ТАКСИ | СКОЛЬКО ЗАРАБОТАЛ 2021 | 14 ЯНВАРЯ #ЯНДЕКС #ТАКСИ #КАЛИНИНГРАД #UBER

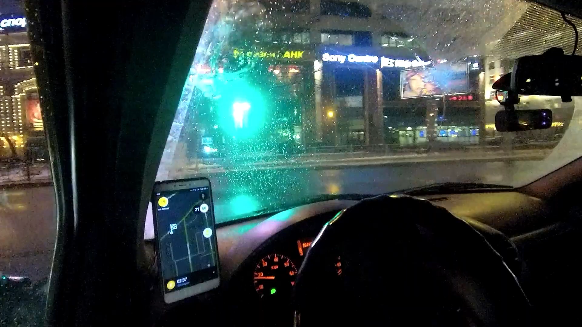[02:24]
ленинский и черняховского камера стоит движение по полосам мигает сияет вообще ништяк короче они встретились нормально
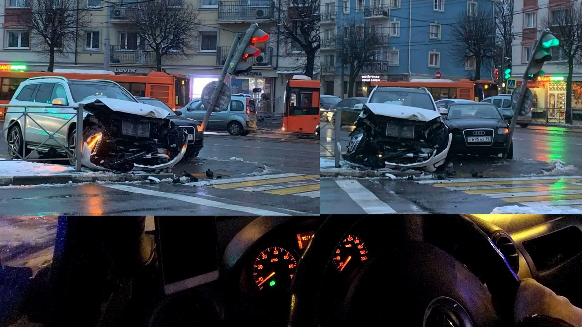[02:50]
мэлечка мэлечка скорая вот тебе и утро
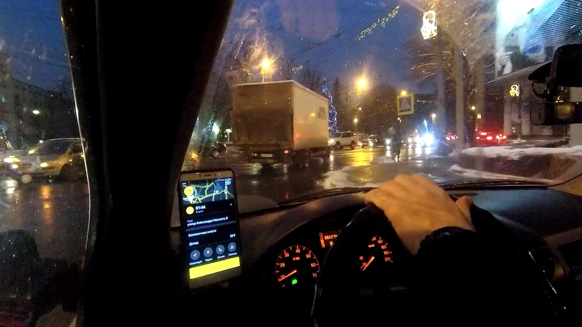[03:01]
еще одна авария на пустом месте только что 11 минут 99 рублей вон странный